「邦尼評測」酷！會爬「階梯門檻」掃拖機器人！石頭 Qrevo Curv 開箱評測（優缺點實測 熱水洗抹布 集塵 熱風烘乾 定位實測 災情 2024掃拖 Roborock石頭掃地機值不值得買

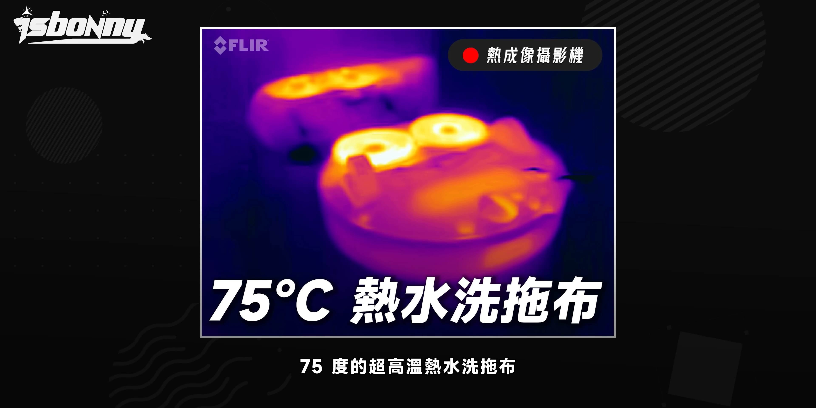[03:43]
超高溫熱水洗脫步App 裡面也有三檔溫度可以調整
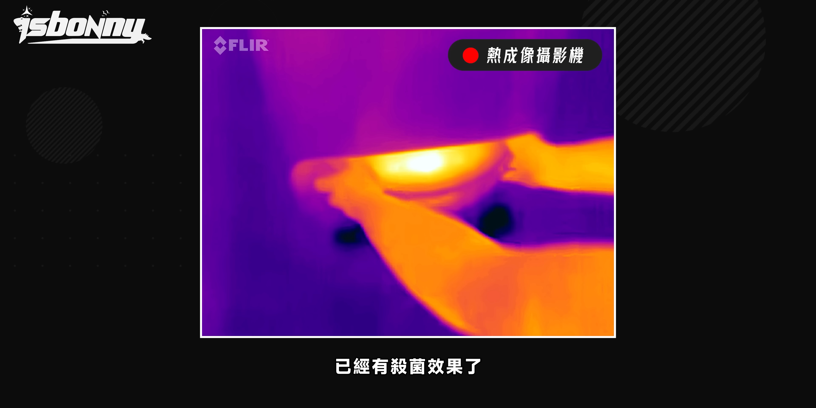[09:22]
脫步讓我整個基座洗完都還是熱的家裡如果有毛小孩或是廚房會開火的朋友熱水洗脫步非常有用不過
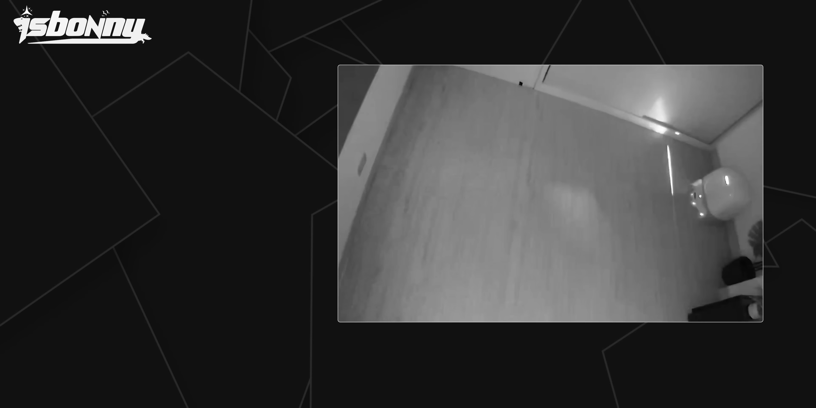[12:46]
在預設掃兩次之下Cureval Curve實測9分21秒可以看到LDS機種的優勢就是開關燈幾乎不會影響清掃的時間
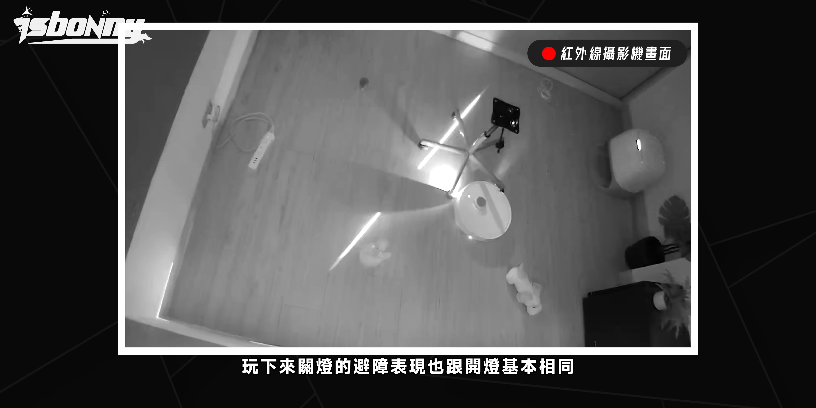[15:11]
玩下來關燈的避障表現也跟開燈基本相同BIN 有考驗著例如使用寵物 Please joinBIN 有考